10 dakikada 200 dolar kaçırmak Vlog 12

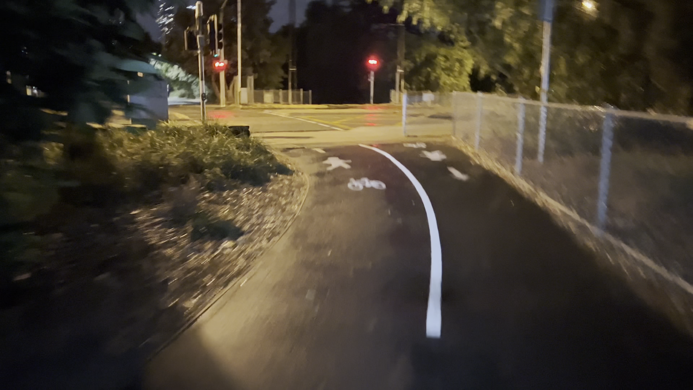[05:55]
3 tane sipariş yaptık yani bir saatte. Şimdi eve gidiyorum. Kötü oldu yani şu an.
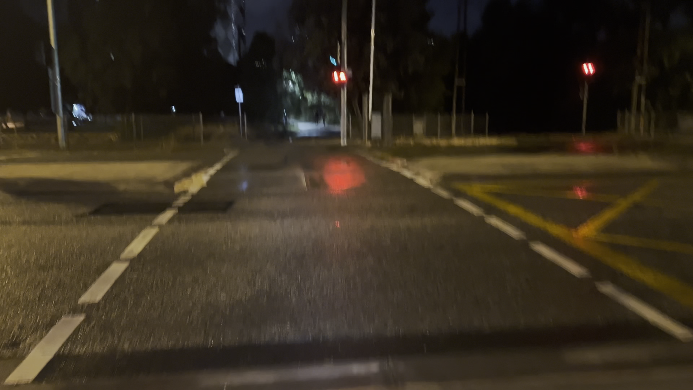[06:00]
Kırmızı bak. Şöyle kırmızı ışıklar var. Bunlar yaya için ve bisiklet için. Birazdan yakından göstereceğim. Normalde araba... Neyse geçelim. Polis yok. Polis yok. Neyse göstermeyeyim.